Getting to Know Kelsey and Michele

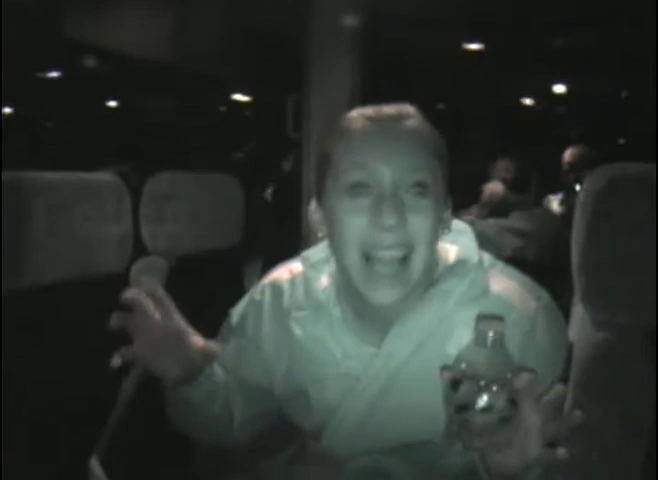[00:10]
Crazy night vision out there. I don't think it really will look like that. Oh, it looks like, bummer. Have you seen my one, is my Halloween video?